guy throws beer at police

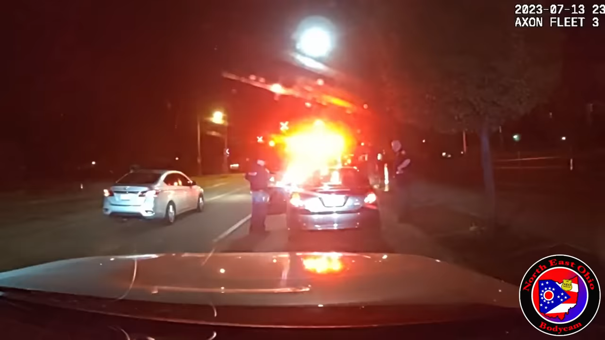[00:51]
It just threw a beer can out at me and the lady I have stopped. And we both got it. It was a Honda CRV. We both gray got in color. Soaked all over the place. You crazy people. That's right.
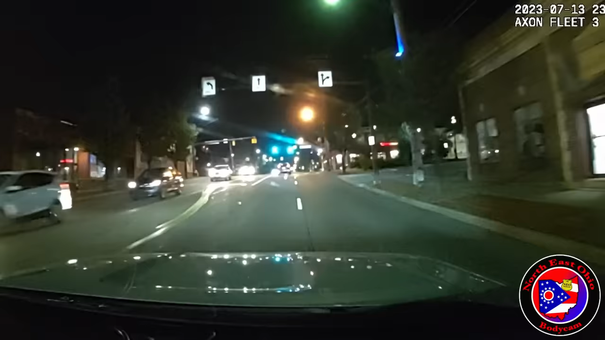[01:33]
John Ocean Charlie 4064. I'm behind it, southbound 117th from Detroit. He's slow rolling me, but we're passing the take 5, 15 miles an hour.